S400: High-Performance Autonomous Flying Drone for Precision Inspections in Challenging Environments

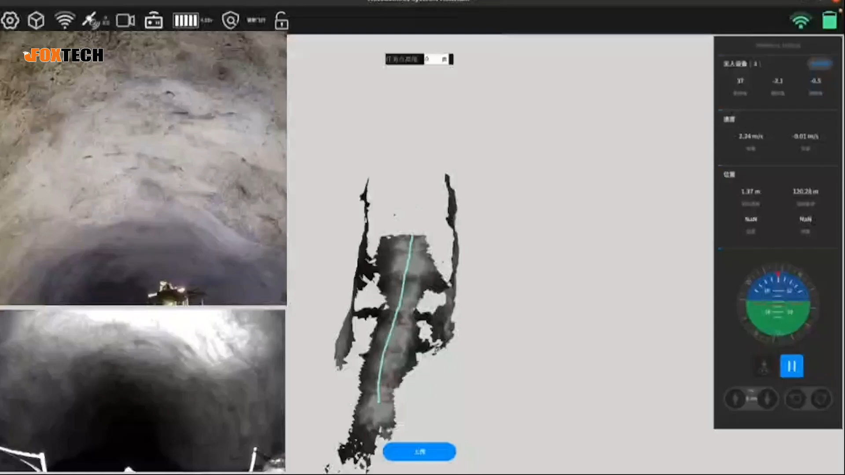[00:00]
The S-400 is a fully automatic L4-level autonomous flying drone developed by us. This drone is specially equipped with an 8-megapixel high-definition CMOS
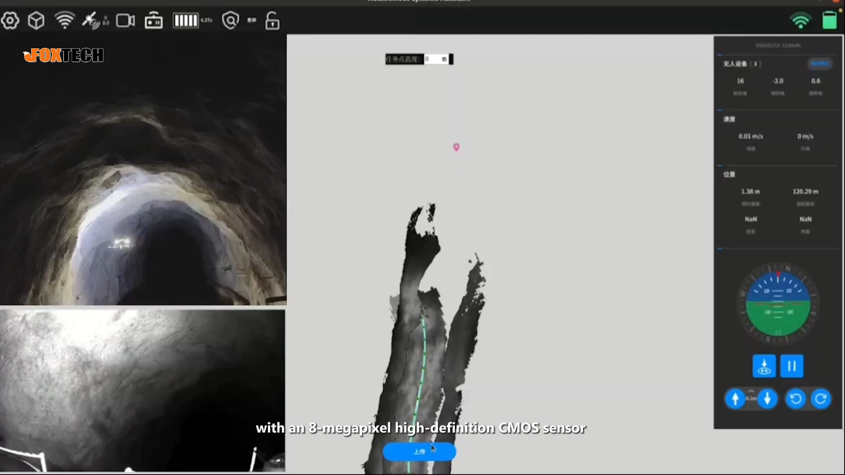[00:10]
sensor and an excellent gimbal image transmission system to provide excellent image data collection capabilities. Even under extreme conditions without satellite signals and strong electromagnetic interference,
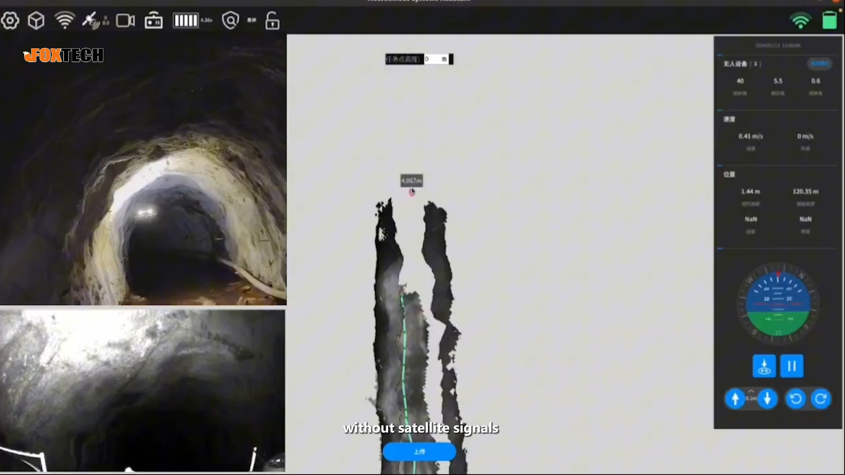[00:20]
it can perform high-precision navigation, real-time path planning,
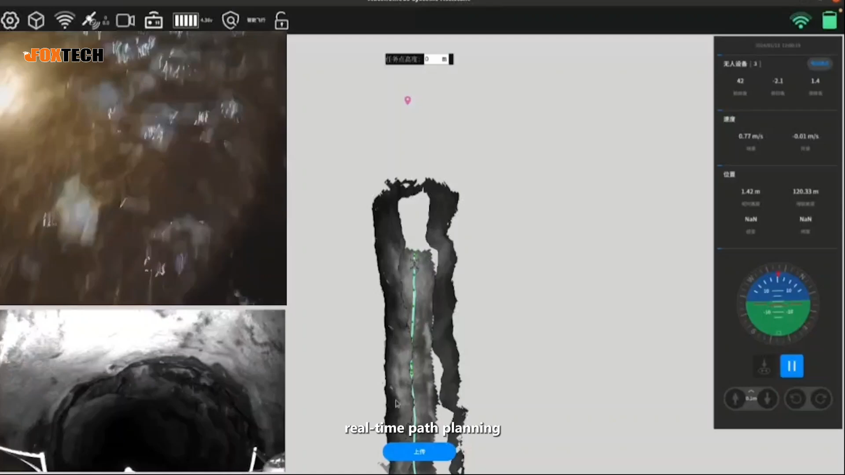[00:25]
and autonomous obstacle avoidance flight, demonstrating its excellent environmental adaptability and intelligent flight performance.